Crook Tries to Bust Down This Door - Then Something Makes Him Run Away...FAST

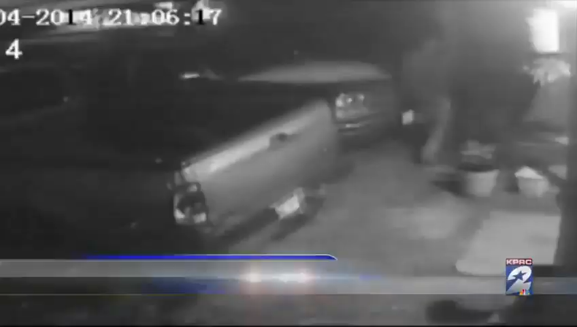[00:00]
What was caught on camera here, a would-be burglar kicks down a door to a Texas City home.
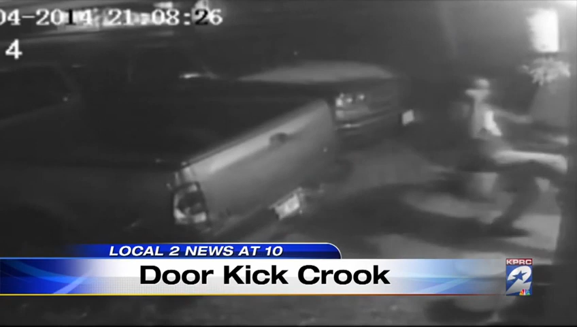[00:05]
The suspect takes a few running starts, slamming his foot into the front door, but as local citizen Jennifer Bauer reports, something inside seemed to scare this suspect off.
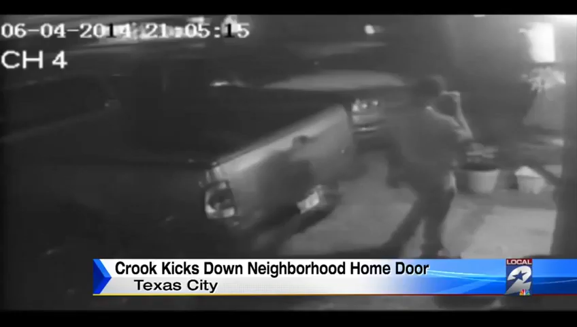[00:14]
On the surveillance video, you can see this guy knocking on the front door of this Texas City home. He's on the porch for a while, pacing back and forth, talking on the phone, and he knocks a few more times. He's out front more than two minutes when he decides to get a running start and attempt to kick the door down.